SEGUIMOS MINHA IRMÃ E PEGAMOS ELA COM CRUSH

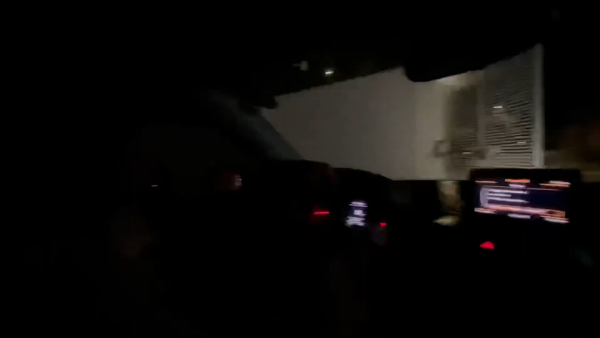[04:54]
Guadinha Ó Ela acabou de entrar dentro do carro Um carro branco A Kenia tá aqui também Ai, me desculpa Vem a mulher correndo Corre, corre, corre Corre, entra Corre, entra Agora eu tenho que Ih, qual que é? Um carro branco?
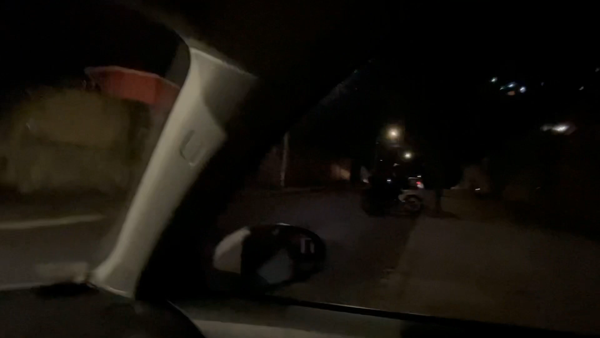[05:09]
É o branco Branco E a porta tá fechando, meu pai? Essa porta tá fechada Corre É aquele lá da frente?
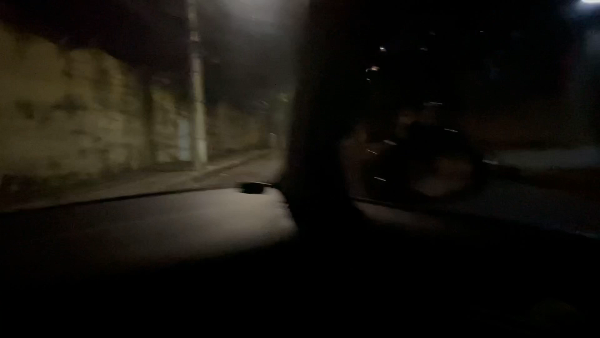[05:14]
É, é o branco Gente, o que é o primeiro?
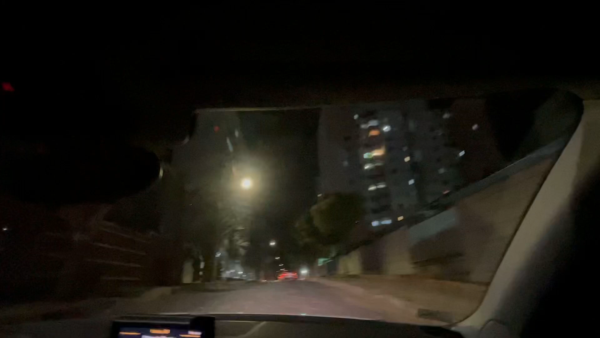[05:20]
Ó, é o primeiro lá da frente, né? É o primeiro lá da frente Lá da frentona, né?
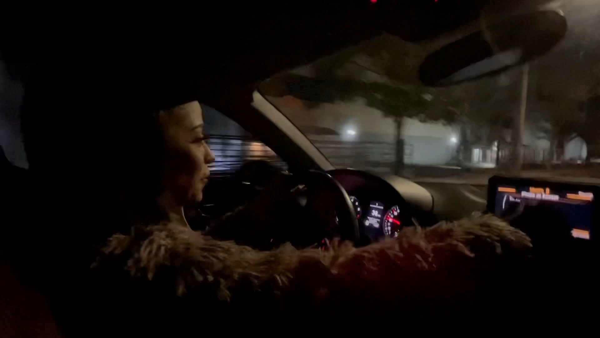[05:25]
Eita, e a expectativa Nossa, e aí? O que que você viu? Você viu ninguém não? É aquele lá, né? Ah, é o branco lá Vai na frente, né?
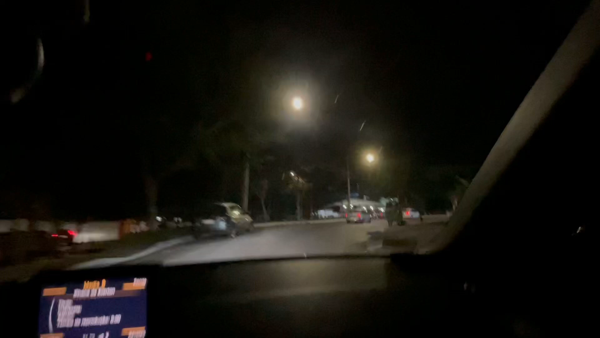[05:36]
aqui Tudo bem que até aqui não é quase nada Mas pelo menos estamos aí,
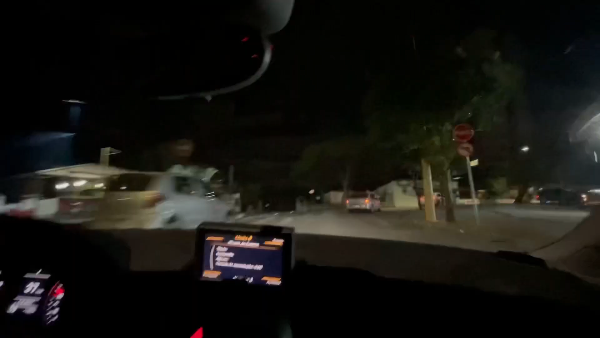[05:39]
ó É bom sempre ter uma assim Na frente Porque aí Mas cuidado, Fernanda Chega perto Senão ela vai ver calcou o seu carro Isso, não Exatamente,
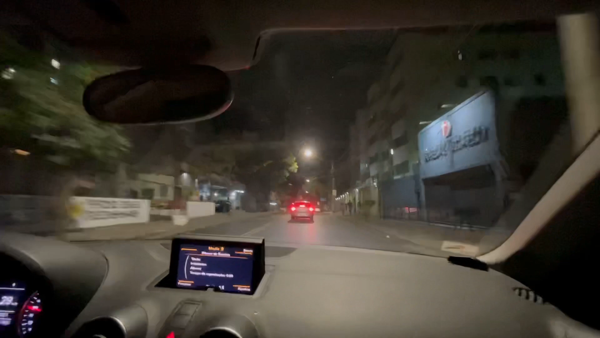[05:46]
por isso E Daniela ainda Que Daniela cobra E já saca tudo
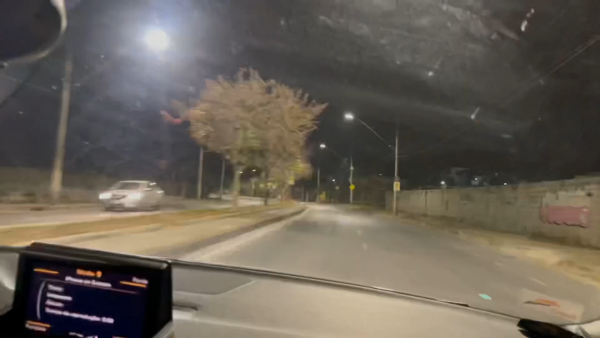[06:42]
tá chegando Ih, vai virar, vai virar Ó Dá um espacinho diminuído Viu Virou É esse, não é?
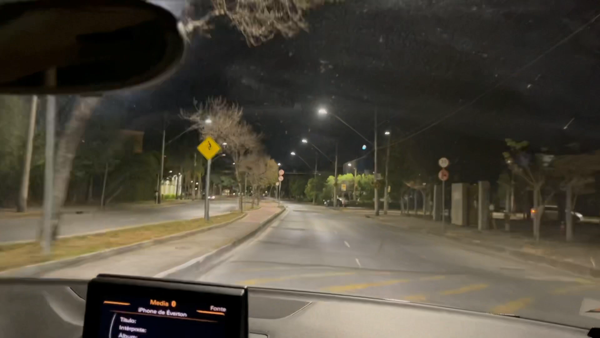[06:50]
Com certeza Se não for, a gente seguir no carro é errado É nossa cara seguir errado É nossa cara mesmo, literalmente Olha Aqui,
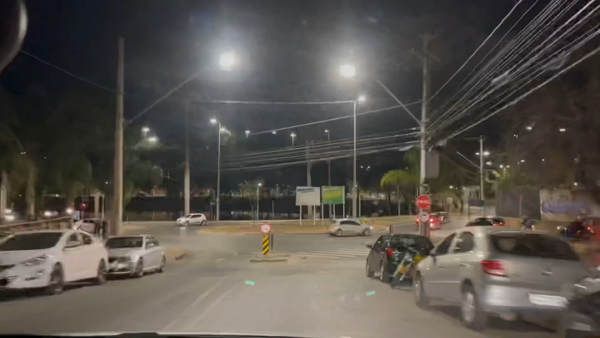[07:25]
é isso que eu tava precisando Ih, lá, lá Vou dar toalha de novo Tá bem, tem esse agora Porque se eu chegar muito perto Vai se apelar Ai, meu Deus Tá dando pra ver? Tá dando pra ver?
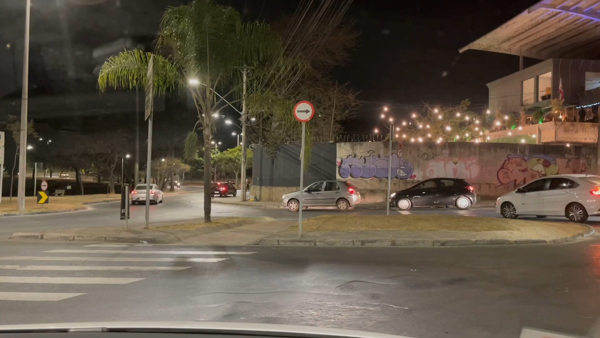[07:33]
Dá um zumzão pra ver Será, gente?
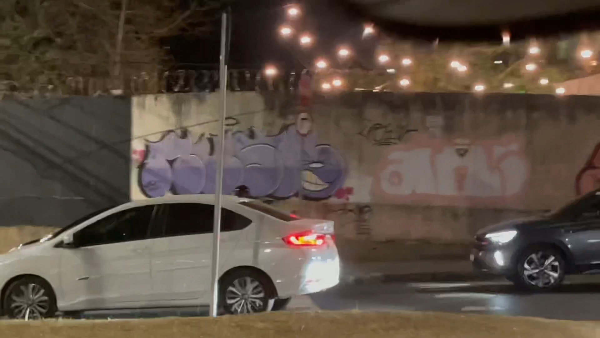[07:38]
Nossa, o Vida é preto Não tá dando É muito escuro Ainda é de noite Mas dependendo, né?
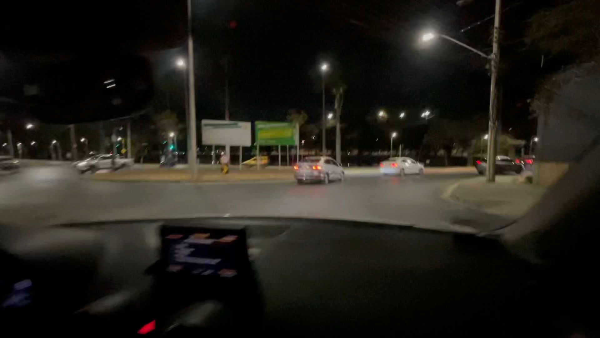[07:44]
Eu não vou nem prestar atenção Nos outros carros Não é mais fio Ai, ai Quem ainda já pensa no pior?
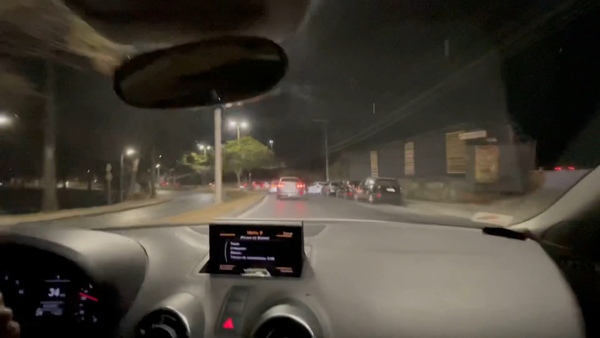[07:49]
Mas lógico A gente só espera o pior
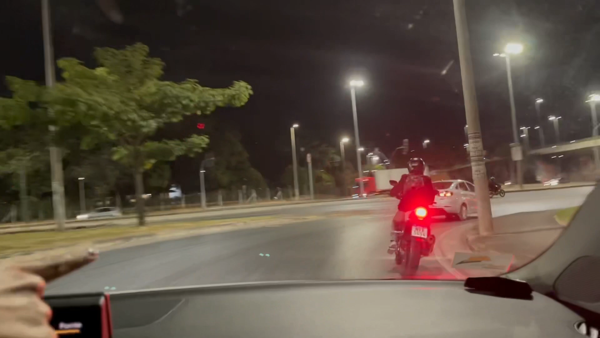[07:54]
Olha aqui Tem dois carros iguais Esse e o outro Olha, esse branquinho Caramba, os dois estão indo pro mesmo lugar É Puta merda Ninguém precisa saber qual carro que era, não?
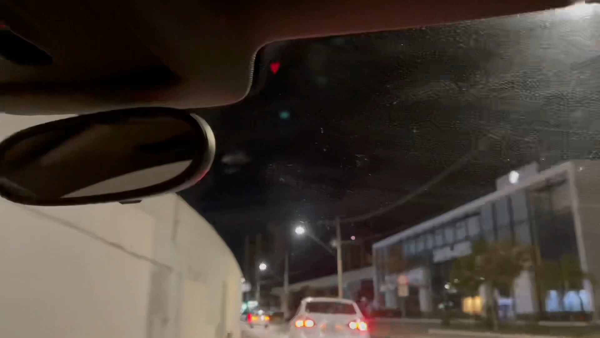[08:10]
gente Esse aqui tem uma estrelinha da Apple Eu acho que o outro da frente O outro da frente não tem nada E eu acho que o outro não tinha nada, não É, eu acho que não é esse, não, viu? O outro não tinha essa estrelinha da Apple Os dois estão indo pro mesmo lugar também